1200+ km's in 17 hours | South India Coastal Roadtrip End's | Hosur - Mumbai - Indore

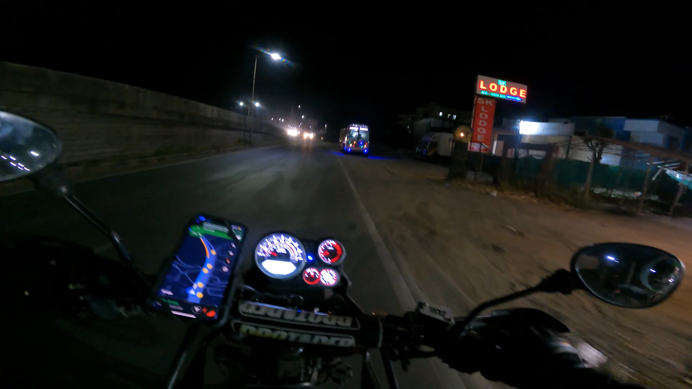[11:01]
तो बढ़िया, मेलविन भैया से मिल लिए, और मेलविन भैया ने स्टोरी में टैग भी कर दिया, क्या बात है। सो सही है, अब चलते हैं सीधा। अंधेरी की लोकेशन डाल दी हमने, और 170 किलोमीटर्स बता रहा है 4 घंटे। पहले तो ये पुणे का ट्रैफिक क्लियर होगा। तो ये देखो क्या सुंदर सी टनल आ चुकी है, ओहो
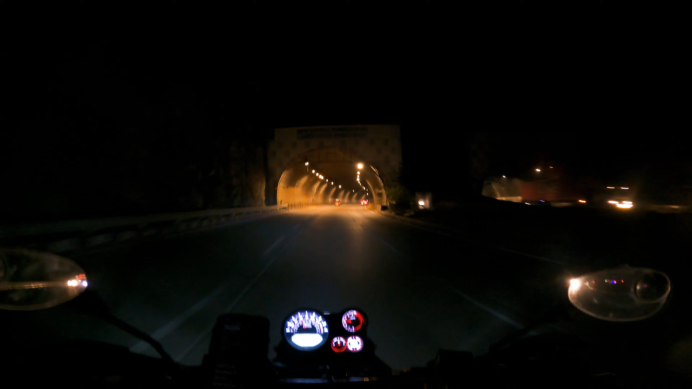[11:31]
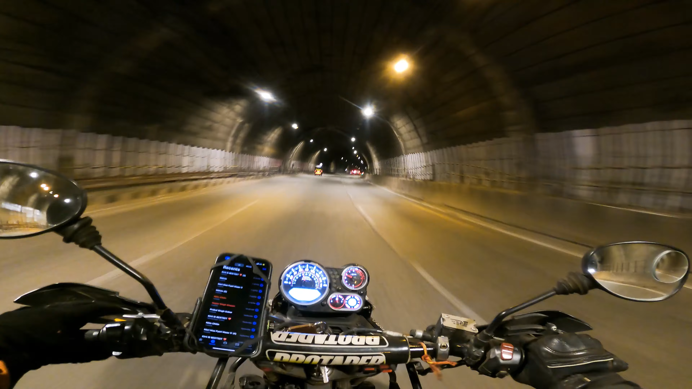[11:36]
भयानक एक्सीडेंट हो गया मेरे जस्ट पीछे, सीरियसली यार।
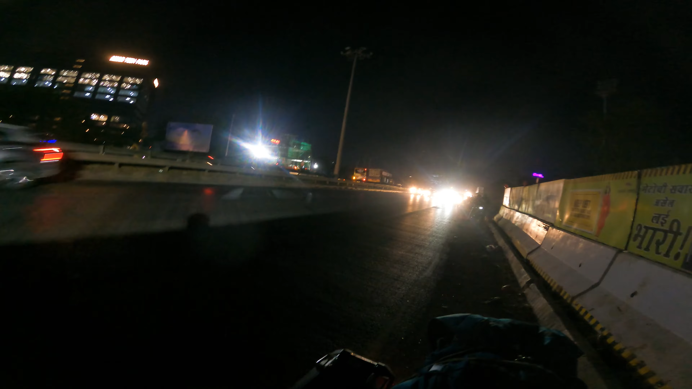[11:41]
लोग आ गए, बाप रे, मैंने आगे बढ़ा ली नहीं तो मैं भी गिर जाता। बाइक वाला गया क्या? चलते हैं यार, बाप रे।
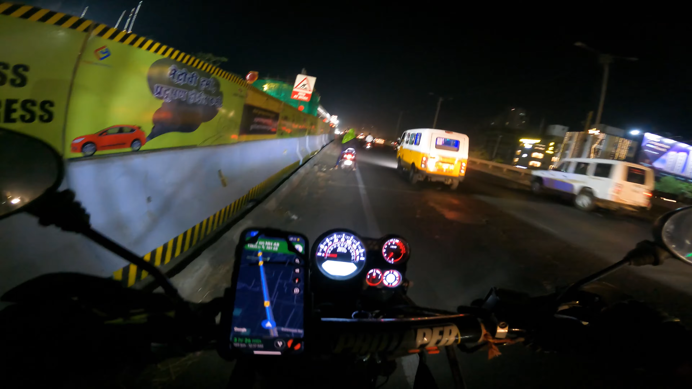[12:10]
वो 2-3 लोगों के आने के कारण कोई ब्रेक नहीं मार पाया, वो तो बहुत अच्छी बात ये हुई कि मैंने आगे बढ़ा ली, नहीं तो वो मेर में घुस जाता।
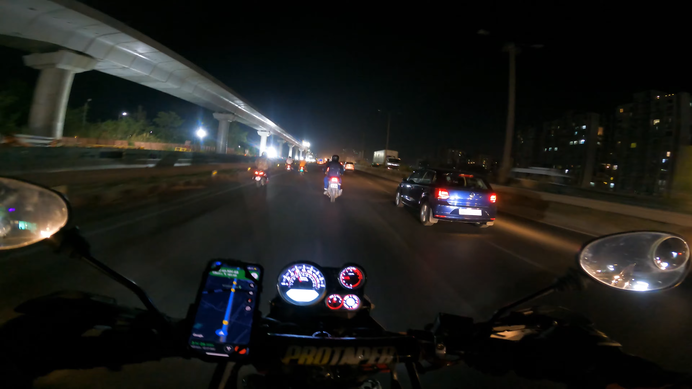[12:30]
और उसने ब्रेक मारे पूरे तेज़, बट फिर भी रुकी नहीं, स्किड हो गई पूरी बाइक।
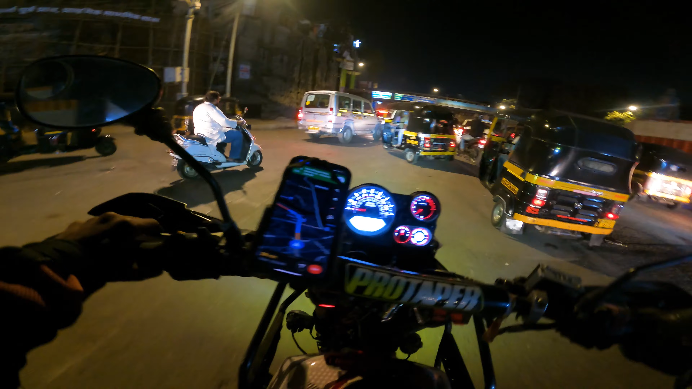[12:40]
सो ये है 11:30 बजे के हाल मुंबई के, इतना ज़्यादा ट्रैफिक हो रहा है सीरियसली,
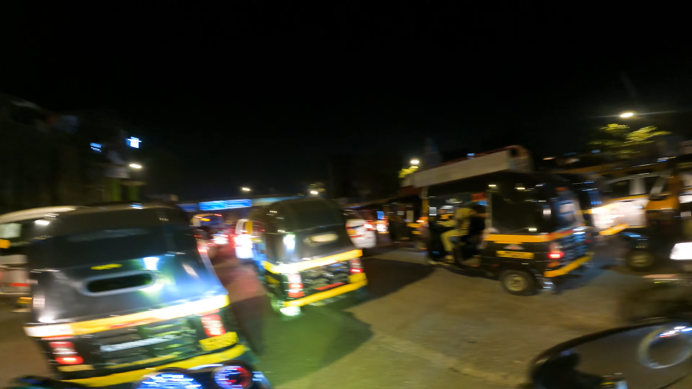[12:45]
क्या पता क्या भसड़ मची हुई है।
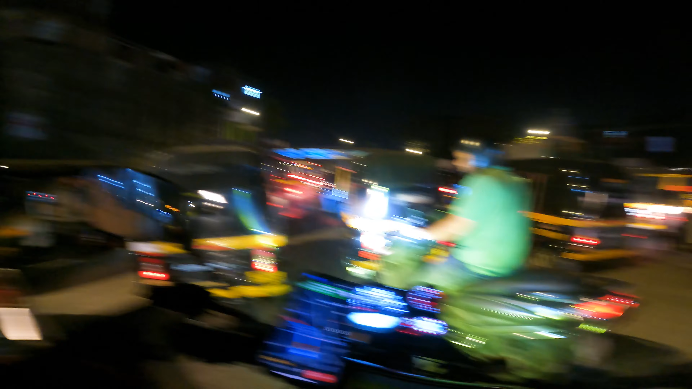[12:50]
और एक ये लाल परी ने तो अभी मेरे पैनियर में टक्कर मार ही दी, और वो भी बहुत ज़ोर से, वो तो मैं संभल गया जैसे तैसे, नहीं तो गिर जाता।